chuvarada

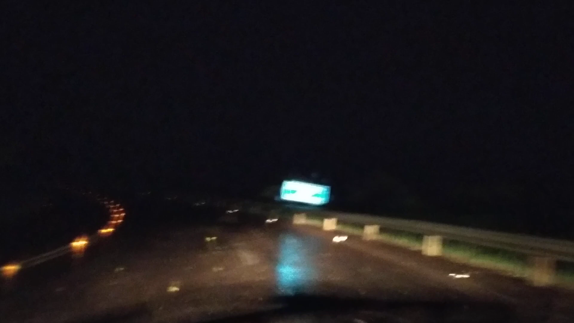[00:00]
Olha aí pessoal, uma chuva torrencial aí aconteceu nessa noite, agora 22h45, estamos na RS-163, uma chuva torrencial aconteceu, eu queria que você colocasse nos comentários esse vídeo,
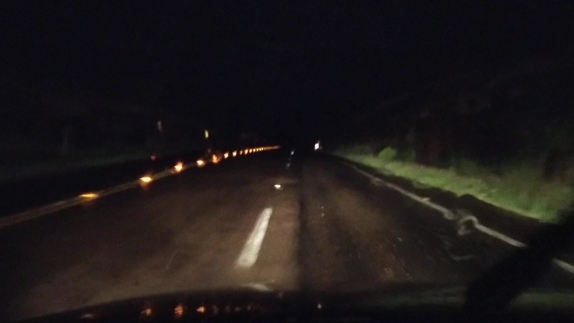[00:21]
como é que foi o tempo nessa noite de segunda-feira, dia 13 de setembro, aí na sua região, com gentileza, coloque aí nos comentários, quem quiser nos enviar mensagens com vídeos e o local onde aconteceu, temos também o PN do Vale, atingido pelo temporal, se for outra região também que foi atingida aí precisar de ajuda para divulgar algum material, o pessoal quiser ajudar aí, pode chamar no WhatsApp 559-9612-5337, tá bom pessoal?